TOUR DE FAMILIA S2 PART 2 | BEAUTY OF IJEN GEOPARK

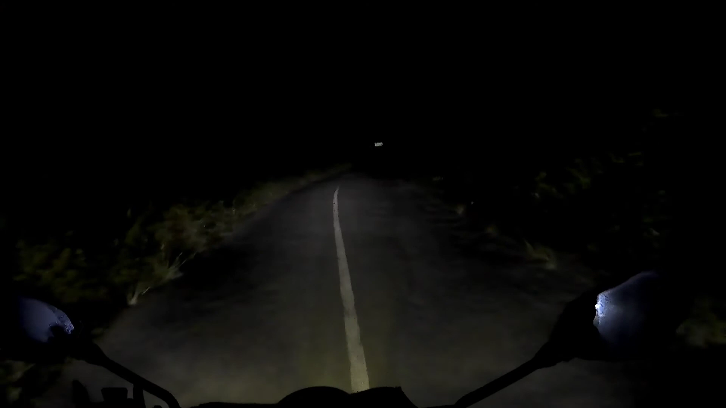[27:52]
Grand Harbor di daerah Bikin Banyuwangi. Ini udah malam gini banyak pasir nggak kelihatan. Kan dangdung. Pegangan dan ini ganti bonjengernya ya. Yang tadi istri sekarang adik. Say hello dan halo.